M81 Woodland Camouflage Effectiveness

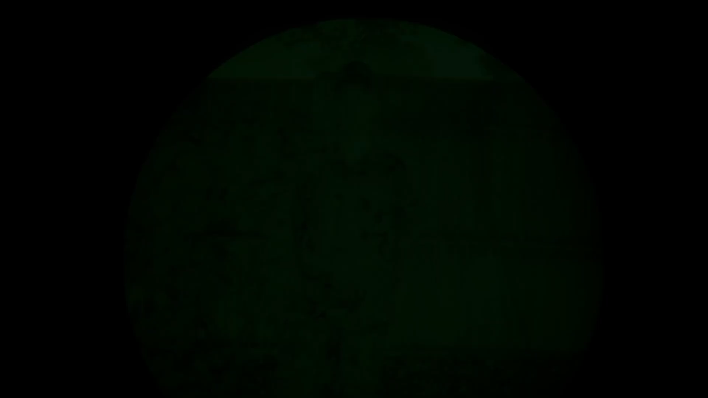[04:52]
Another thing I wanted to talk about, of course, I like to do an NIR test. So that's the footage you're looking at right now. The first part of this footage is just how it looks under regular moonlight,
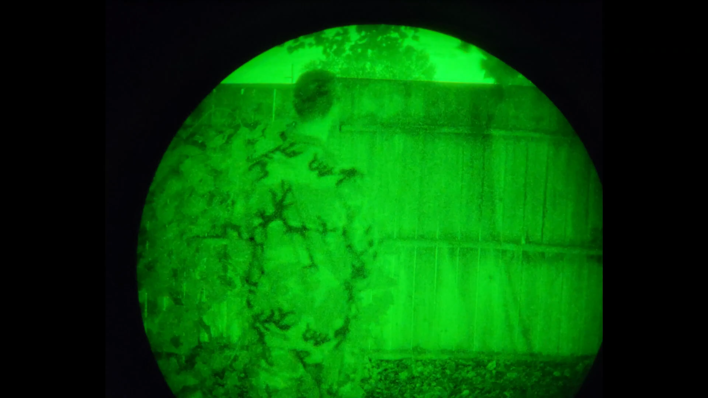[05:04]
and then you can see I turn on the NIR, IR Illuminator.
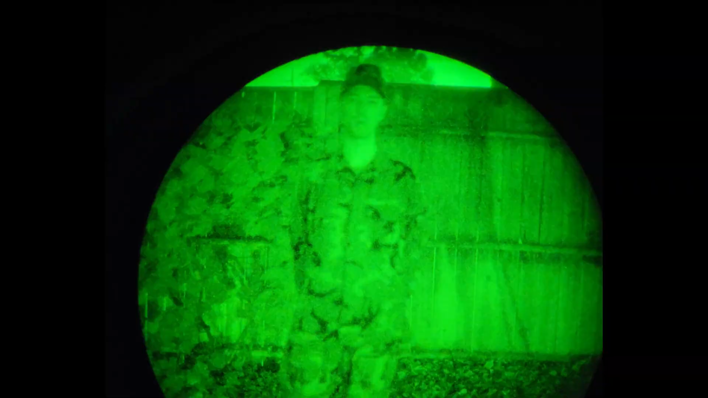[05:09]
And even with the IR Illuminator being pretty close, maybe only 15 feet away, it worked really well.
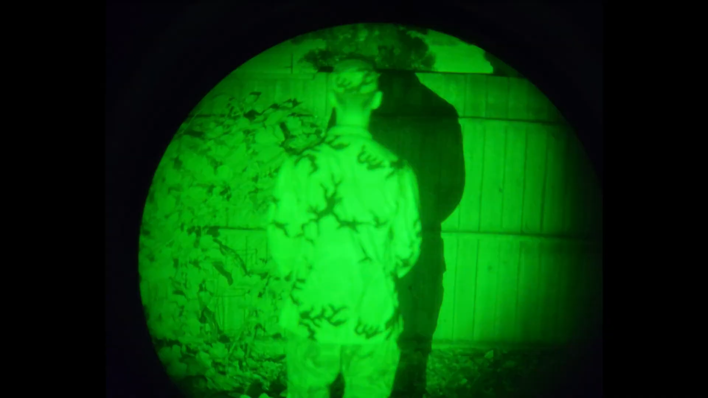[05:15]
It didn't blow out the entire pattern on the actual M81 Woodland.
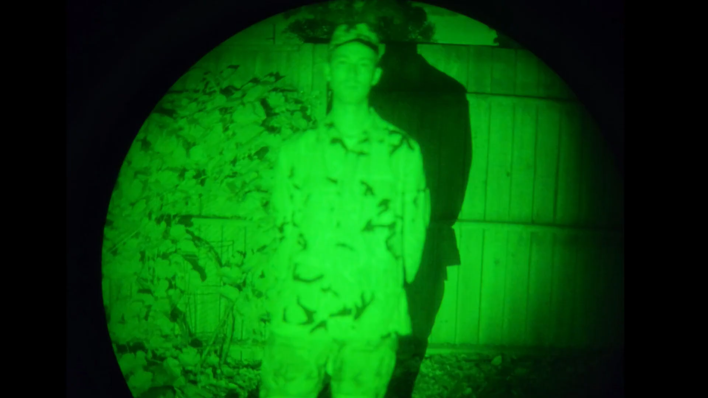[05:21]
So that's something I wanted to point out, is actually my pants are an Emerson Gear clone. The rest of the things that I'm wearing are the true USGI M81 Woodland pattern,
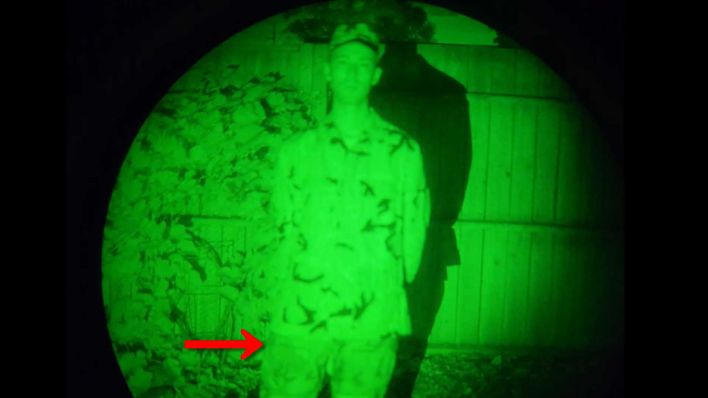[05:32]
and you can see how well it looks under IR. You can really see those black spots, which don't work as well, I would say, under the visible spectrum. It makes it look a bit overly dark.